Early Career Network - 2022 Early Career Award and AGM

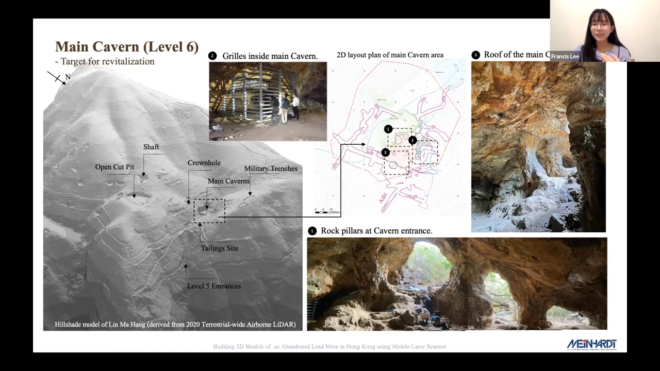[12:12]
When we enter the caverns, we can see the rock archway formed by four major rock pillars. The typical crown height is around 4 meters. Extensive rooms and interconnected adits are also found behind the cavern, which are fenced off by these metal grills.
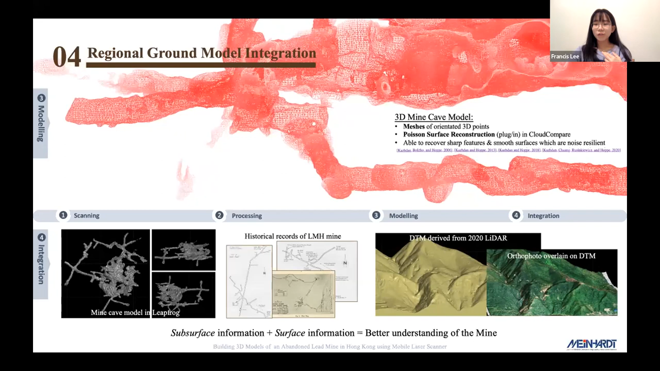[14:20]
It enables us to recover sharp features and smooth surfaces, which are noise resilient.
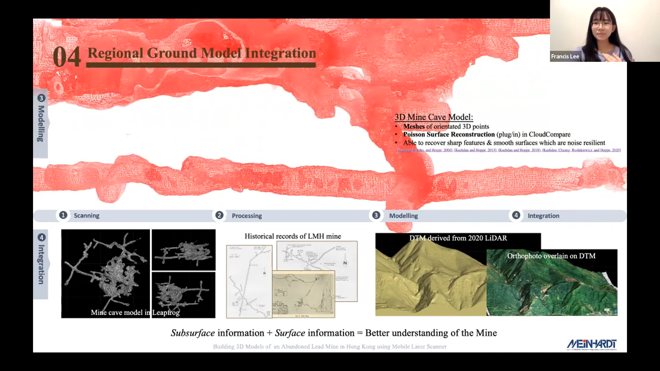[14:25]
We also incorporate other information to assist our understanding of the mine. These include historical plans and maps of Limahan and surface information like digital terrain model and aerial photos.
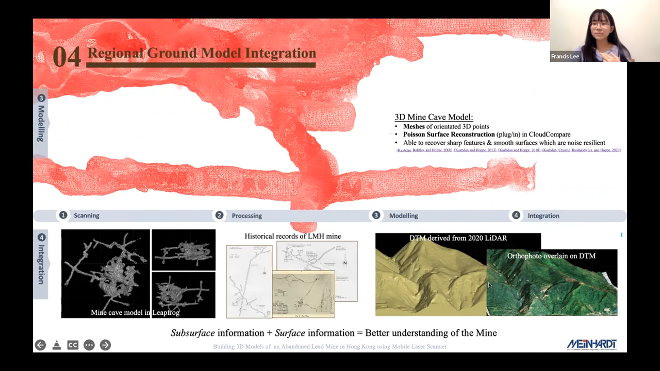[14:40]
And finally, this is our general interior view of the scan portion at the main cavern. We can see the overall extent and the
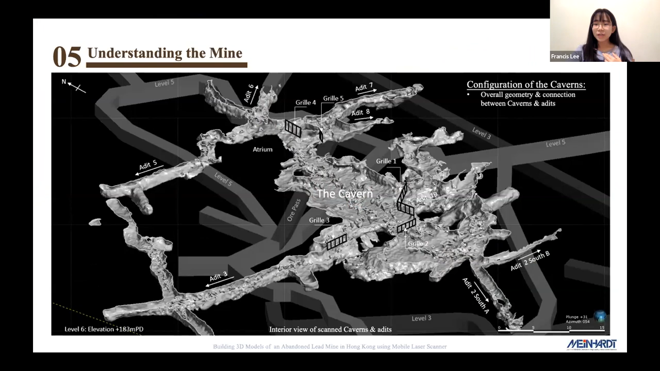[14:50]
connection between adits and the main cavern at the center. The grills we saw in previous slides are also indicated for reference.
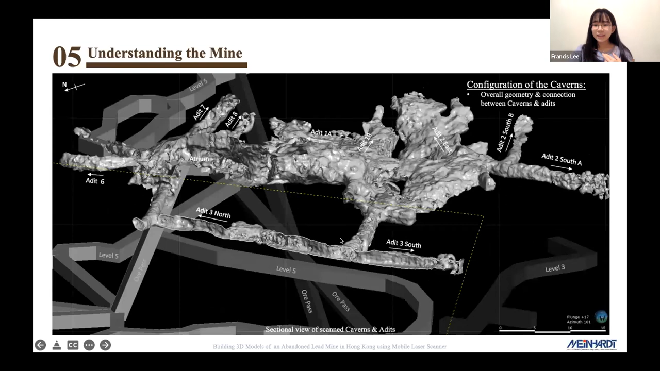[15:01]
Some longitudinal views of the adits. The overall chamber and volume of the cavern can be clearly visualized in this 3D model.
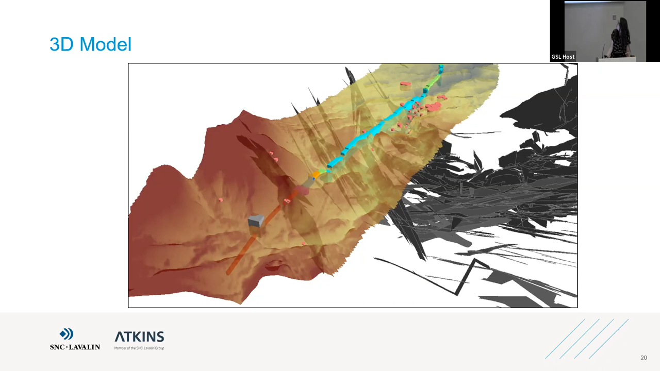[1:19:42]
and the black data is where the Coal Authority thinks there have been underground mine workings. So this helps just visualize the risk to the scheme and also helps in the creation of a long section.
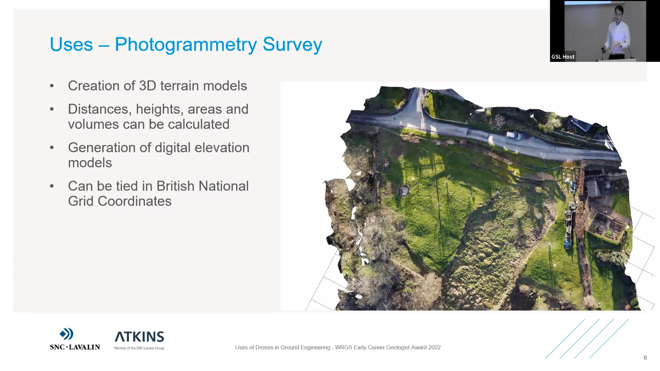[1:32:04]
Before we fly the drone, we'll put out targets, which we can use a GPS staff to get control points. So once we export this data set with the control points, this can be tied in with British National Grid coordinates. So this can go into a QGIS program.
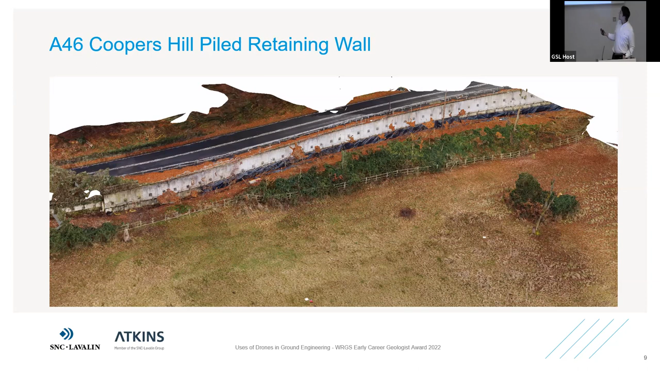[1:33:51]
We weren't too sure about what processes were happening in the field below, so we decided to use drones at this site to give more understanding. You might be able to see these white squares. They're the targets that we used to get the coordinates and positions so we can tie this into British National Grid.